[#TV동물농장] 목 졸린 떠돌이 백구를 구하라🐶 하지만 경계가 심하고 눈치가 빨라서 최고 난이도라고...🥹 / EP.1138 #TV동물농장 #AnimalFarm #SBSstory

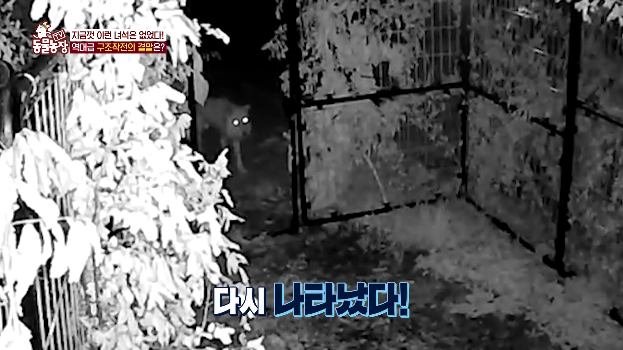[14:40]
녀석이 다시 위장 포획들 앞에 모습을 드러냈다. 드디어 이 기나긴 기다림의 마침표를 찍는 순간이 올 것인가. 앞으로 그렇지. 앞발 들어왔어, 앞발 들어왔어, 앞발 들어왔어. 앞발. 자, 자, 자, 자. 두, 두, 두, 두. 다 들어왔어. 앞발 다 들어왔어, 앞발 다 들어왔어. 자, 침착하시고, 침착하시고. 침착. 가만히 있어, 가만히. 이제 모든 게 끝이다 싶던 그 순간.